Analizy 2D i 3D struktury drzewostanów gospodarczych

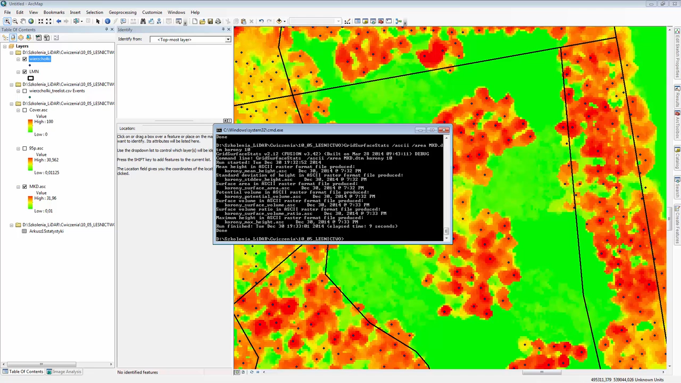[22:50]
Po wykonaniu zadania w aplikacji ArcMap dodaj korony
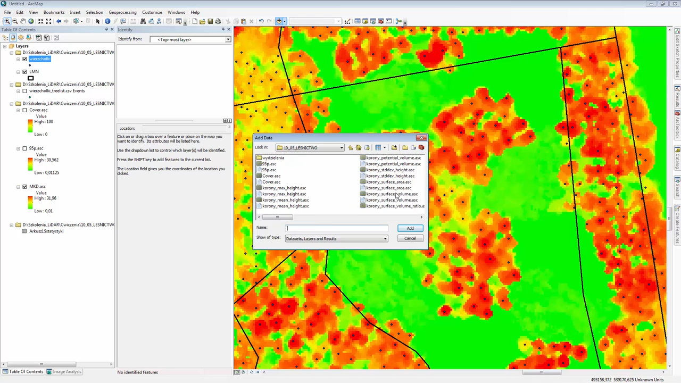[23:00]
Surface Volume oraz korony Surface Area poprzez przycisk Add.